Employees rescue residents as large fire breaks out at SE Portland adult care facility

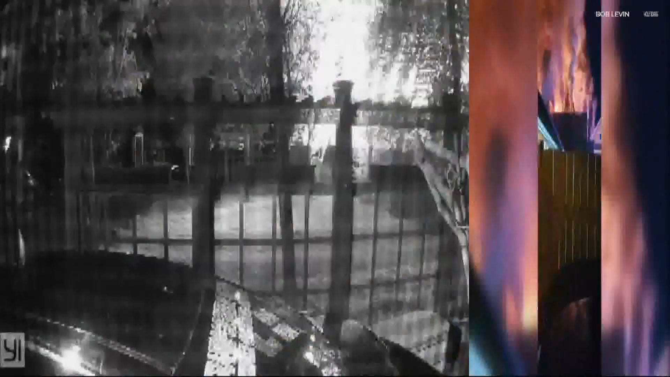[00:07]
Security camera footage shows one neighbor even trying to put out the fire with the hose.